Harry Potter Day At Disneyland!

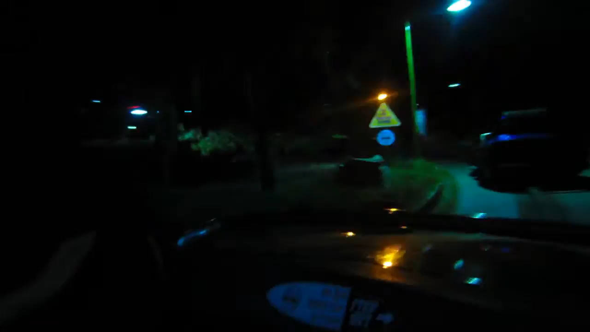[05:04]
Do not bump the car. Do not bump the car. I can't even hold the camera straight. It's going boom, boom, boom. Actually, I don't even think you've hit the metal yet, which is surprising.
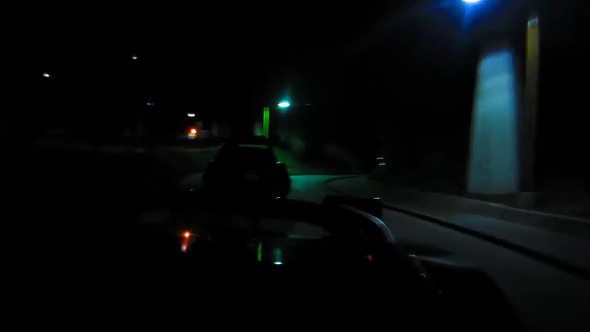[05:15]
I'm not that bad of a driver.
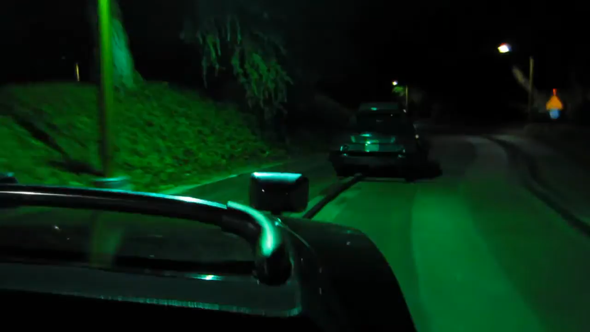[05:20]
Oh, there you go. That was the wheel. I'm sorry. What's up?